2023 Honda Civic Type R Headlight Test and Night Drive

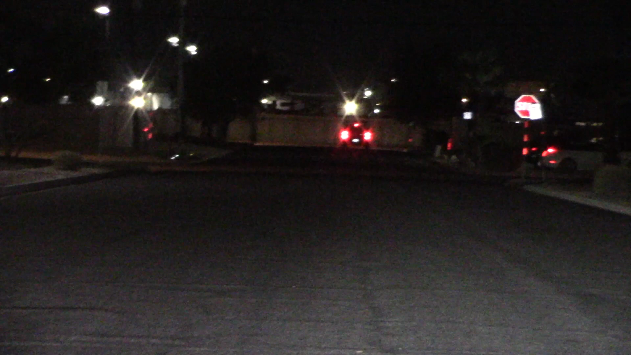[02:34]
This truck gets out of the way There we go low beam Ooh really reaches out there
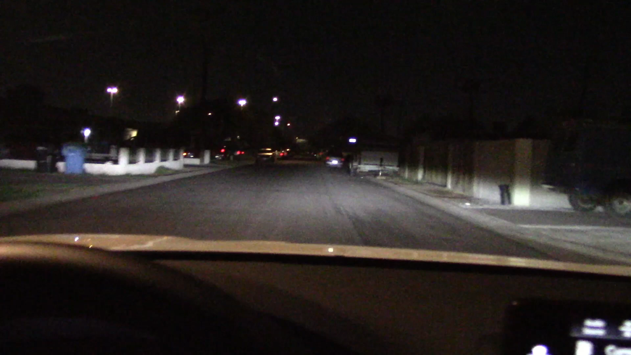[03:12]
Okay the dark dingy street test got the low beams on which is up pretty good High beams excellent Won't be running over any dogs and cats
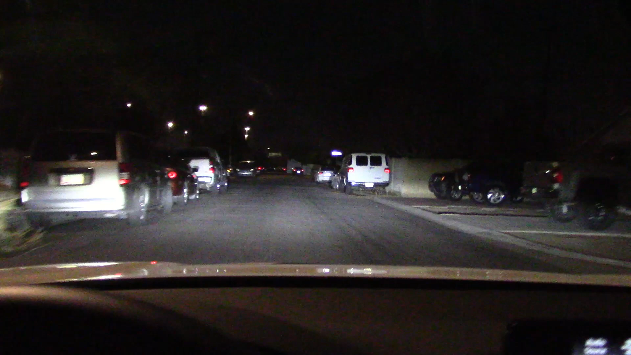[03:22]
Looks good this far So we're going to get on the freeway light up some road signs Here a few coming up high beam
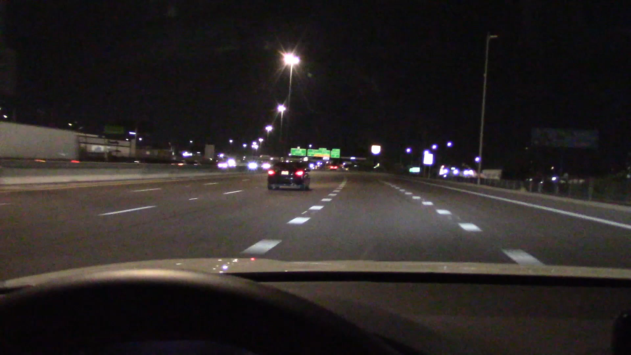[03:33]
Low beam Low beam
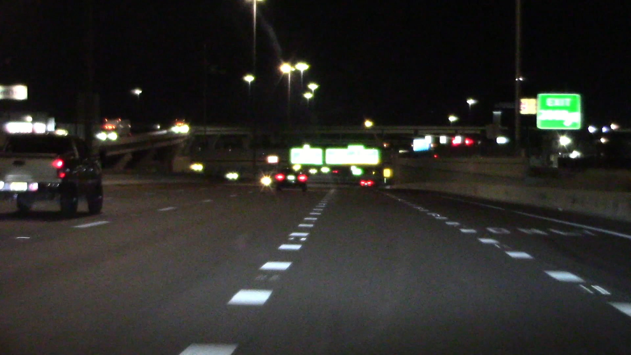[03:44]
High beam early reaching out Impressive Low beam high beam
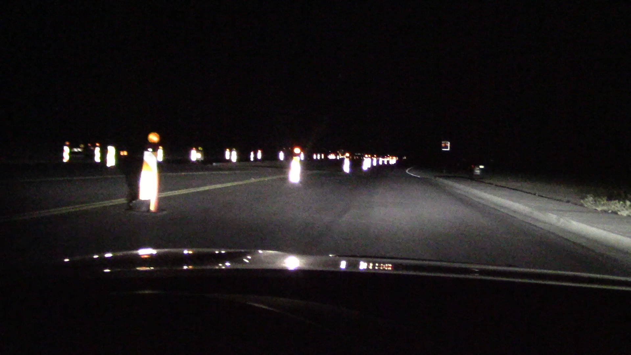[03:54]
There are some goodies to light up
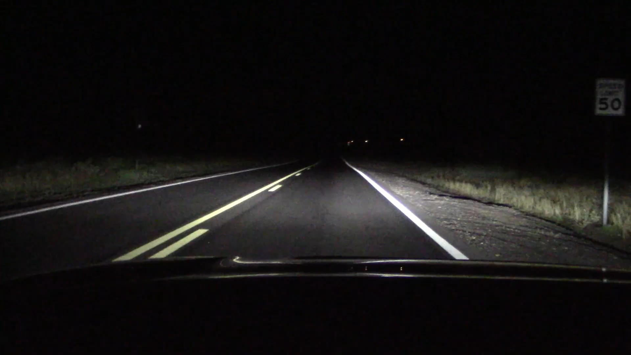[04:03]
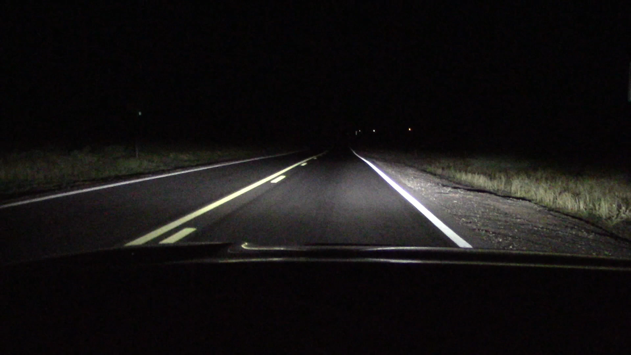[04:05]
All right we're out in the boonies let's see what these headlights can do low beam
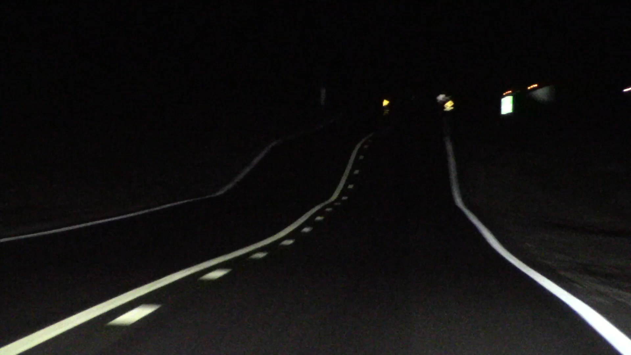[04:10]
Reaching out This is what I call the big dipper Because there's a dip in the road and we have the low beams on reaches out okay, but we can't see what's on top Now we can see what's on top Actually either way these headlights are doing better than other vehicles I brought down here some of them on low beam You can't see anything Pretty impressive either way And that's good because there's a lot of wildlife that comes out here at night
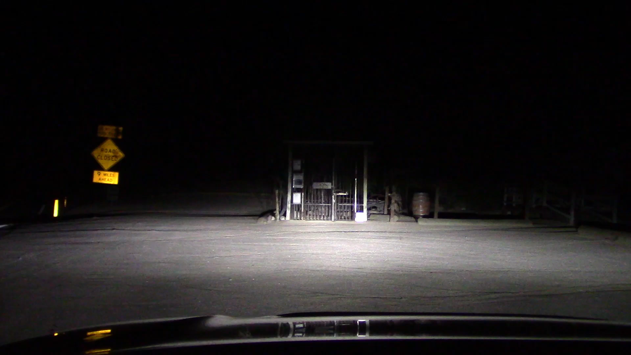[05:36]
All right, here's the final test can we see the town jail the jail sign just barely